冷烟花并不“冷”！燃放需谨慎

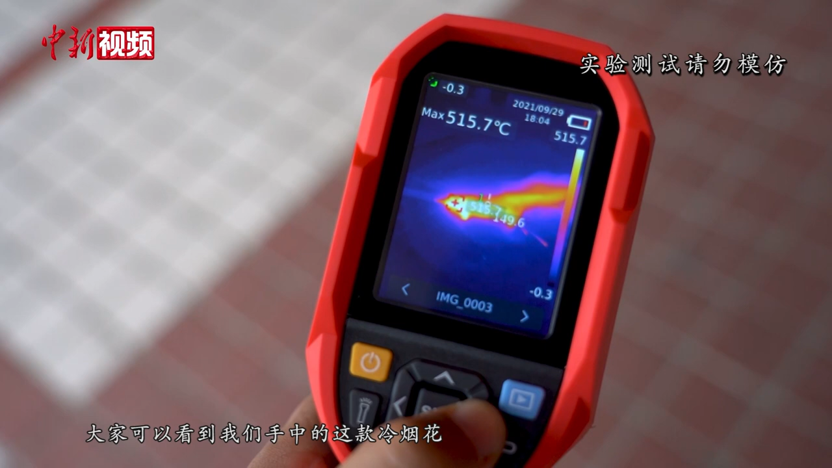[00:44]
On screen: max 515.7°C
大家可以看到我们手中的这款冷烟花燃放时的最高温度达到了515摄氏度即
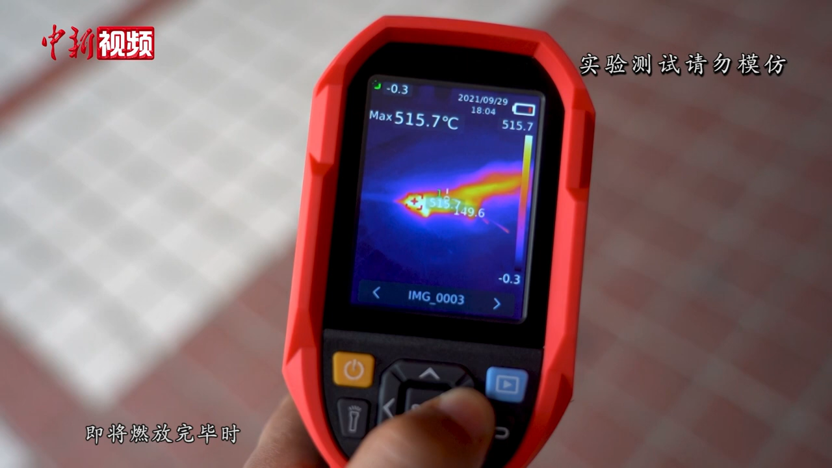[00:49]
On screen: max 515.7°C
将燃放完毕时最低温度也有400摄氏度以上